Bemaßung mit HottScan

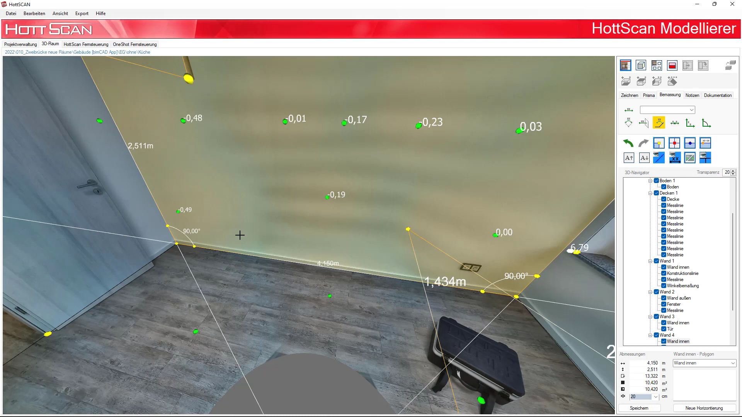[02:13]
Auch ob eine Wand gerade steht, können wir super leicht ermitteln.